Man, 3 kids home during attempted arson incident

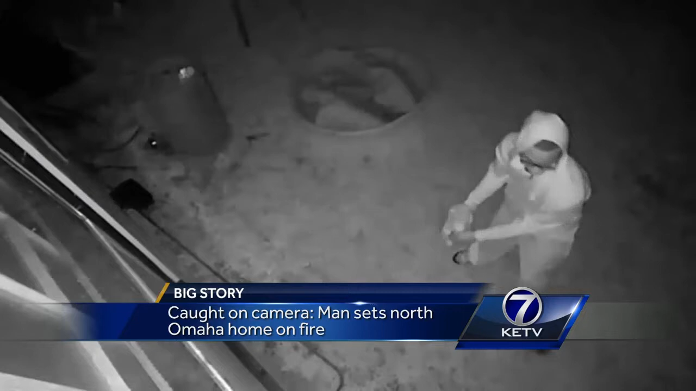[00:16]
starting his home on fire near 41st and Ruggles Street the night of April 8th.
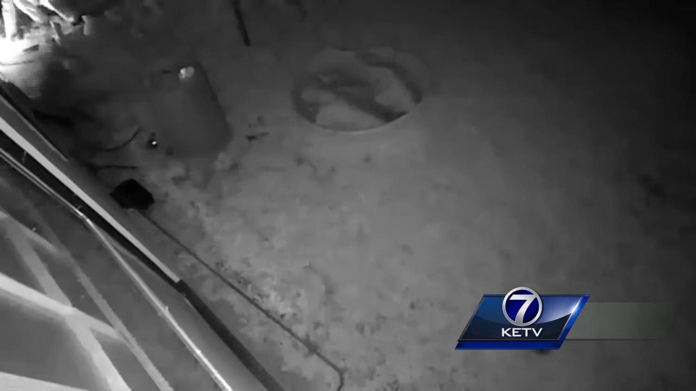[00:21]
To me, it tells me the intent of what they were trying to do.